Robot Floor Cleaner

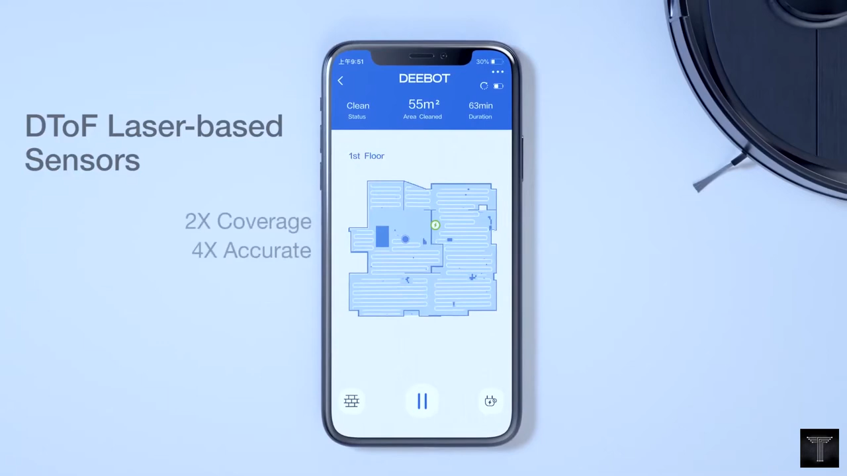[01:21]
Scan and save multiple maps of different levels of your home.